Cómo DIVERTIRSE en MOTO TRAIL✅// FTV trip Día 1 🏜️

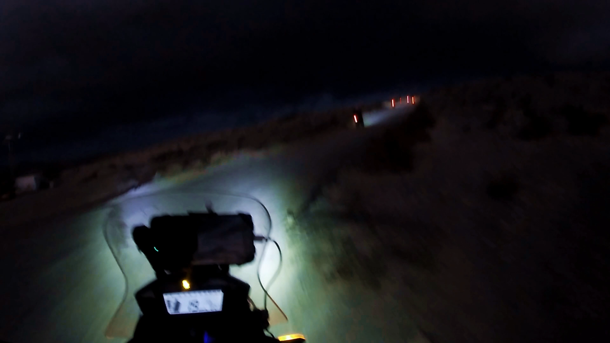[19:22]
Bonita del viaje que hacemos siempre a Fuerteventura, el tramo nocturno. Mira cuántas luciérnagas off-road. Son luciérnagas off-road. Los focos estos, la verdad que un tazo, ¿eh? Muy bien. Pues nada, ya estamos con la barriguita llena. Ahora lo que toca es buscar el echadero, la zona para dormir. Es tarde, ¿eh? Hoy nos hemos dejado ir, son, bueno, 11 menos 20.
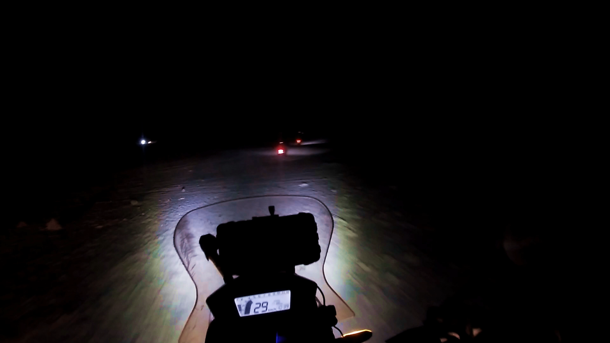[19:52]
Vamos a acostar bien tarde, pero bueno, a mí el baño, yo el baño no lo perdono esta noche. Estoy súper guarro, como me meta así en el saco de dormir, lo voy a tener que quemar. Amigos, esto es para todo lo que nos dio el cuerpo aquel primer día de viaje. Muchos paisajes bonitos, mucha moto y sobre todo mucha, mucha arena en la parte final.